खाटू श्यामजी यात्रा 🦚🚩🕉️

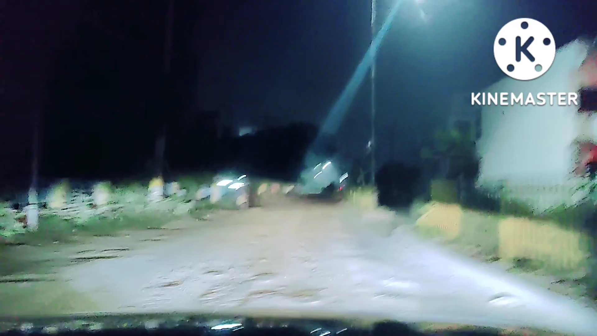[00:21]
سما اور ہم اس میں نکلے ہیں کرنے بھگوان کے درشن اور آسیدرباد بنا رہے سبی کا بھگوان کا یہ یاترہ سفلو سیر کی اس انچان سڑکوں پہ لگتا ہی کوئی دکھ کا دینیہ پر سوئے سوئے جیسے ہی سرو جگتا ہے گاڑیاں اگنے لگتی ہیں اور انہی چوڑے کھلے راستوں پہ جہنگیں نہیں ملتی پیر رکھنے تک کی ابھی میں نکلا ہوں دلی کے لیے وہاں
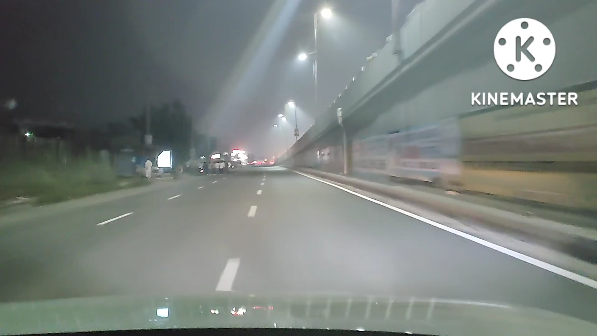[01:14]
یہ اب ہم جیٹی روڈ پہ چڑ گئے ہیں نیشنل آئی وے نمبر ون سونی پچ سے آٹھ کلومیٹر کی دوری پر سہر شروع ہوتا ہے اور جیٹی روڈ سے ہوتے ہوئے سیدھے سنگو بورڈر اور مکبرہ چوک سے ہوتے ہوئے روینی روینی سے ہم دو ساتھیوں کے ساتھ اس سفر کو بڑھائنے کا جیسے میں نے آپ
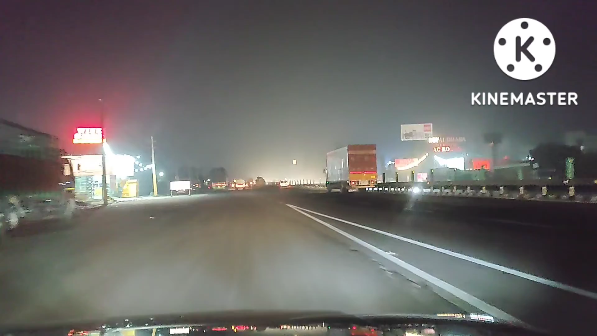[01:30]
کو بتایا تھا تو اس سفر پہ اب ہم جیٹی روڈ پہ ہیں اور جیٹی روڈ کبھی نہیں سوتا رات دن ایسے ہی چلتا رہتا ہے آپ کو یہاں پر جڑ کے لگے گا ہی نہیں کیا آپ لیٹ نائٹ چل رہے ہیں یا کس ٹائم چل رہے ہیں جب دیکھو اتنا ہی ٹریفک کیونکہ یہ سب سے بیست آئی وے ہے
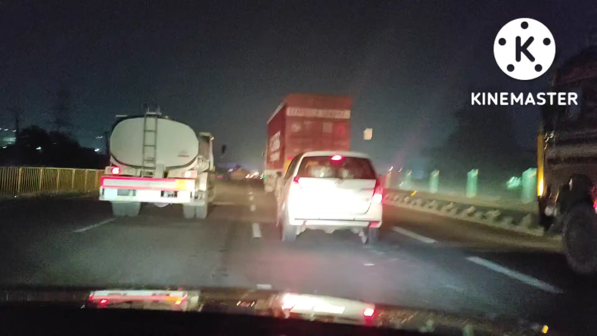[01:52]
یہ اب ہم نکل لیا ہے تینوں دوست مل گئے ہیں تو اب جیپور آئی وے پہ چل رہے ہیں دو